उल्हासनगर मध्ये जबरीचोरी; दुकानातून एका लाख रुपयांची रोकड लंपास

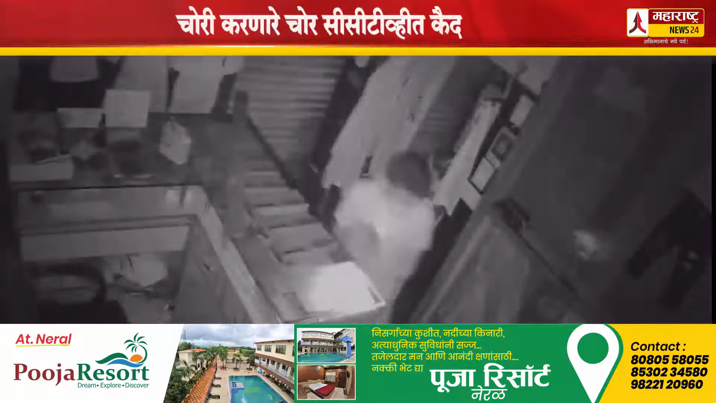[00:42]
यवली चोराणनी दुकानातिल गल्या तसलेली 1,00,00 रुपईंची रोकल्ड लम पास केली, दर्में दुकानातसलेली सीसी टीवी क्यामरा चोरटे चोरी करतानना कईच चाले,